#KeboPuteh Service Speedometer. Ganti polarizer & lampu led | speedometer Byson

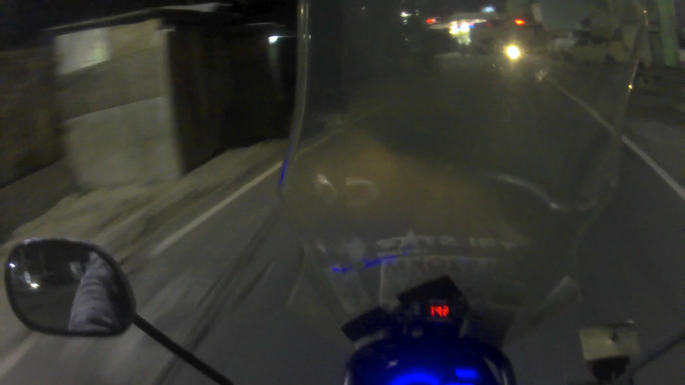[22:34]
Akhirnya selesai juga beresin speedo. Sekarang udah kelihatan lagi angka-angkanya. Yang tadi sempat hilang angka tripnya, sekarang udah kelihatan lagi.